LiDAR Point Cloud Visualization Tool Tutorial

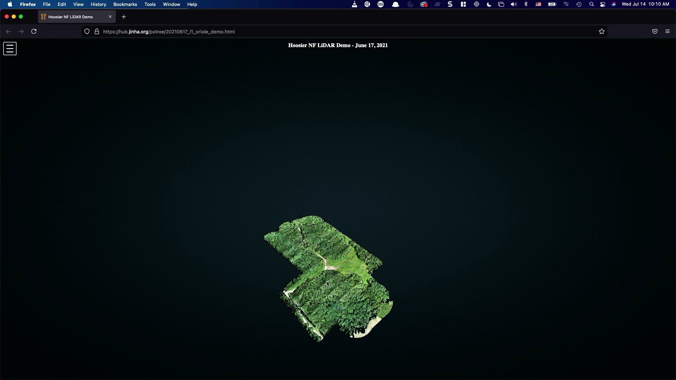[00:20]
to start with a basic operation on how to navigate through this point cloud and first thing that I'm going to talk about is using your mouse wheel using your mouse wheel moving forward and backward to zoom in and out so I can just showing your example here zooming in using mouse wheel moving forward and backward is going to be zooming out
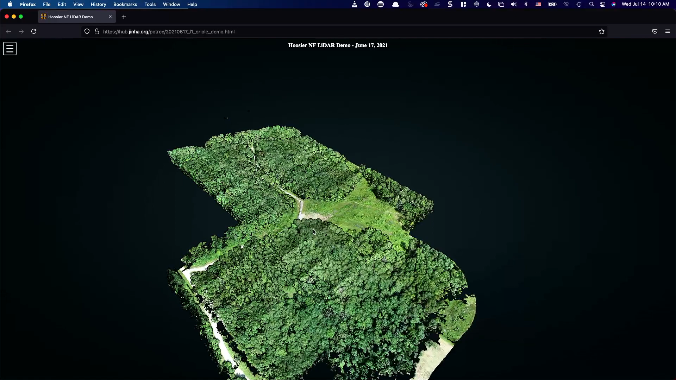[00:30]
next operation is using your left click and hold and drag so doing a left click hold your mouse and move your mouse to the direction then you're going to see that whole scene is you know going toward the direction where your mouse is
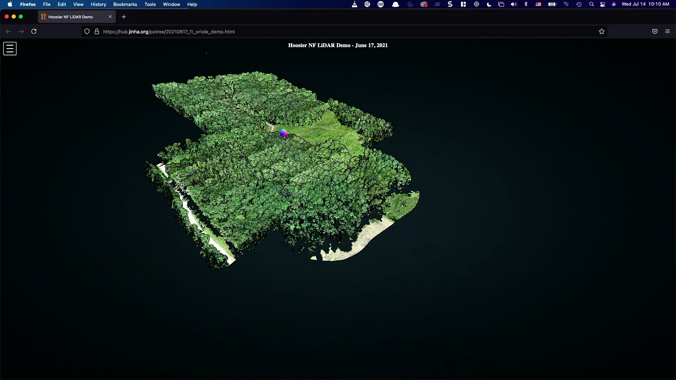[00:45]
moving toward so this is you know panning operation and next one is
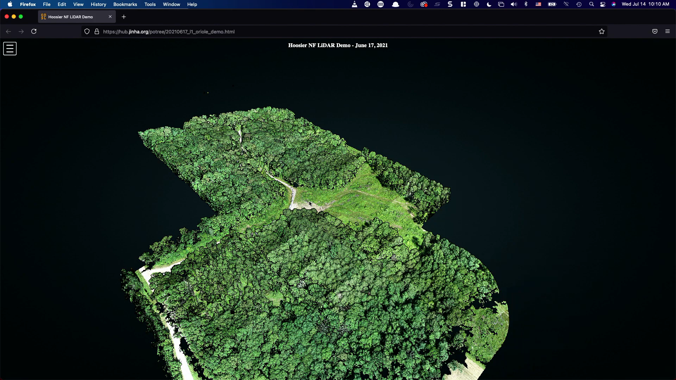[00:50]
using your mouse click and drag so using your mouse click and hold it and drag your mouse to the left and right to rotate the
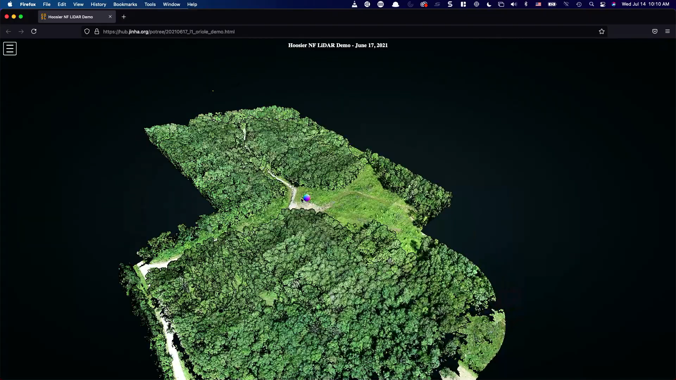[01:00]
scene to the forward and backward to tilt toward that new direction so using those in a combination of those three I'm going to zooming in right
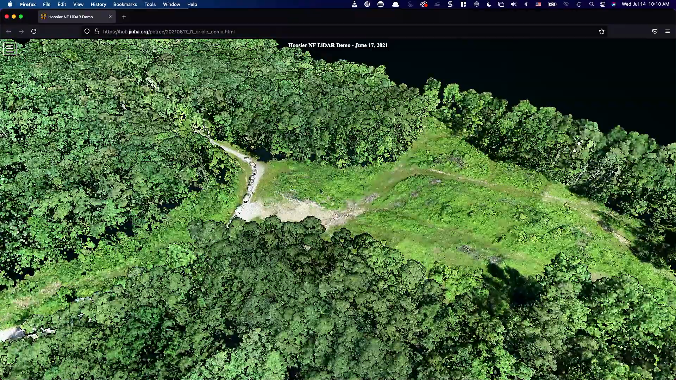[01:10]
click and turn to rotate your whole scene and the left click
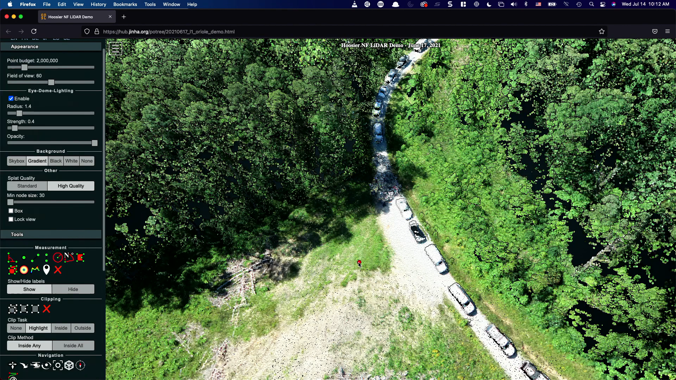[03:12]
reference from so I want to get the height measurement from in reference to you know this specific ground over here I'm going to click and move your mouse toward the direction where you know
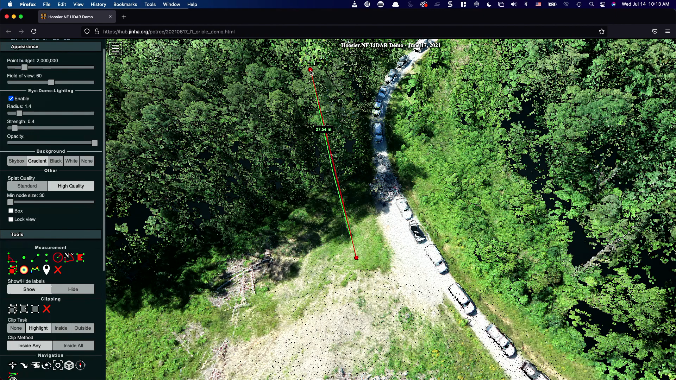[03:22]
that we're going to get the height measurement so let's say this is the you know tree that I want to get the height measurement and just do another click then you just you know move it around and you're going to see that oh height of this specific tree is 27 meters and 54 centimeters tall
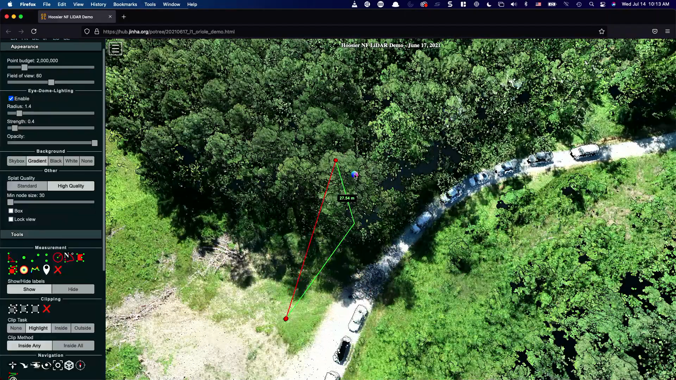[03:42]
and you can just still use your you know the navigation operation that you know that we looked at you know before move it around turn it around and let's say oh this is not the tip of the trees and let's say I want this to be you know over here
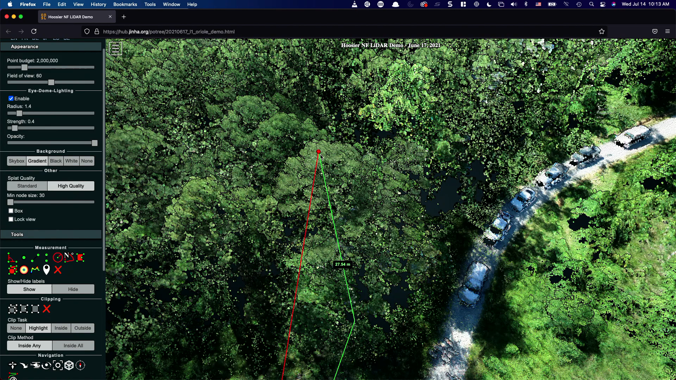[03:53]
when you just move your mouse over to this in a point you're going to see that this red point changes the color you can just click using your left button and you
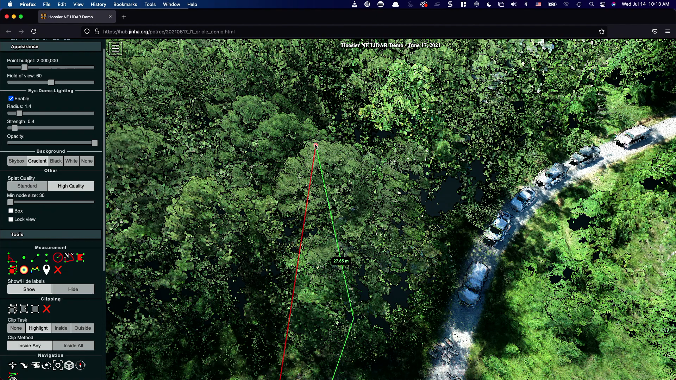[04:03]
just can just you know still move it around and let it go then you can see that oh oh actually this is not the you know the point that I wanted probably this is the one that
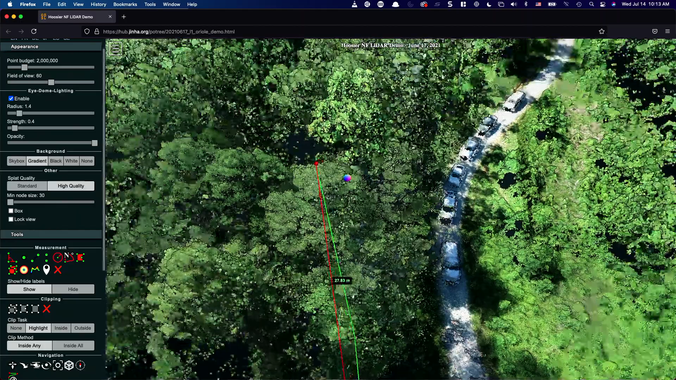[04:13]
I wanted that you can just you know move it around and that the height happened to be 27 meter and 87 3 meter tall 27.83 so basically
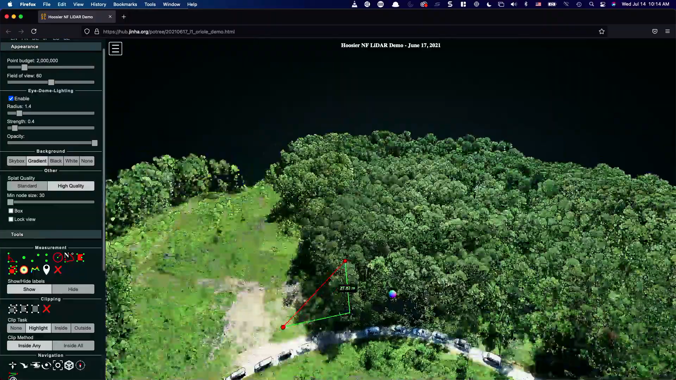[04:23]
you can measure the height for any tree but let me just do one more example over here let's say I want to measure the height of this specific tree over here and first you need to activate
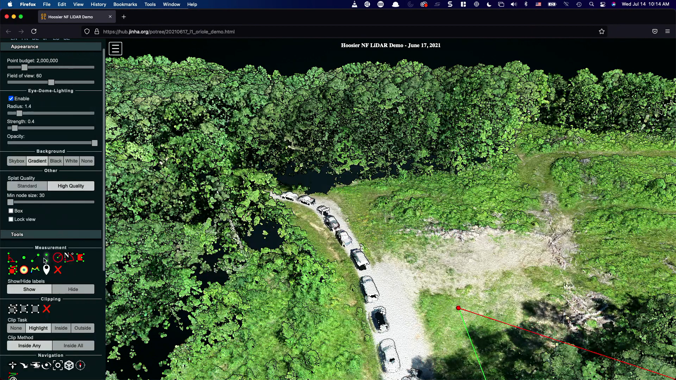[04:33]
this in height measurement tool click the ground point that you're going to get the height measurement being referenced from and doing the another left click and move it around let me just zoom in further to see
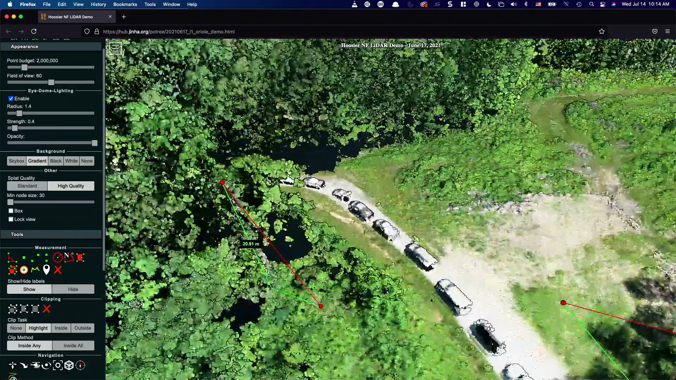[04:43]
make sure that the point that I selected is in a correct one so let's say one this point
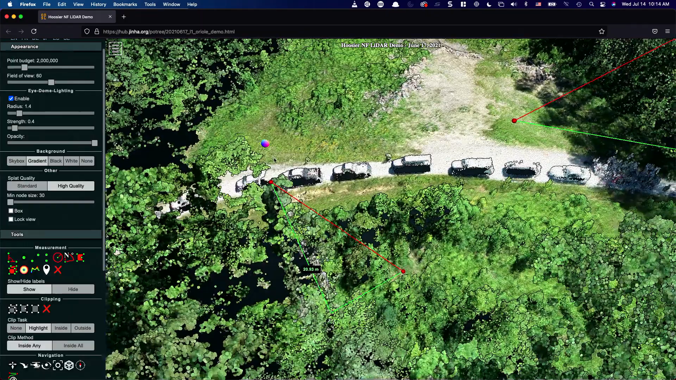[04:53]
so that we can get the height measurement that this happened to be a 20.93 meter tall tree so
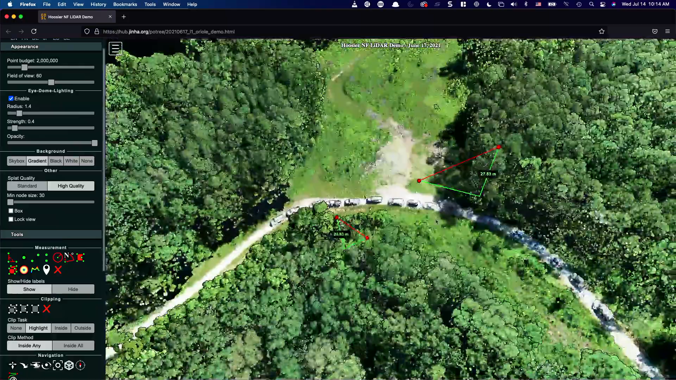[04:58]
this is cool and another handy tool that you can use you know over here is getting a high profile there is a menu called in a high profile tool and what you need to do is you just need to click and select your starting point I'm going to use your mouse you know left button on the mouse to indicate this is the starting point move your mouse over to the location where you want to get the you know height you
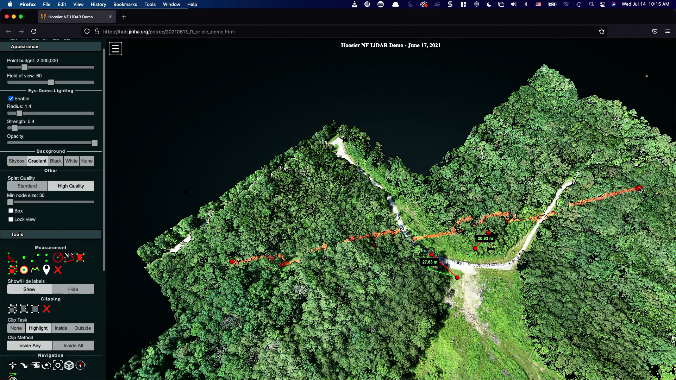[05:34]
know profile being shown so let me just say you know I want this in a red line that is showing on the screen to be in the display in a in a vertical transect you just you know do another click over there if you just move your mouse over they're going to keep adding new point but let's say this is an on thing that you need and you just do the right click again that will you know tell the program that that this is the end of the transact that I want to visualize it seems like there is nothing there but essentially if you just scroll down this menu there is a scene tab that you need to click to expand and
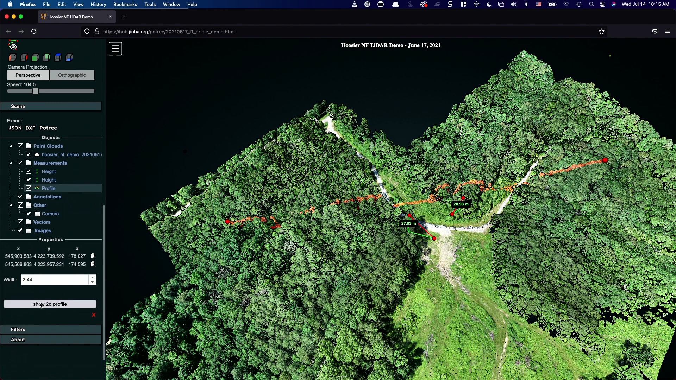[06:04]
there is a you know the button here it says show 2d profile so you just need to click that and you'll be able to see that when you are moving your mouse over you see those blue and reddish and a sphere shows up and those are the actual you know transect they are looking at you know from this in a 2d profile window and this 2d profile window you can zoom in and out to see those uh you know the transect over here and using your left click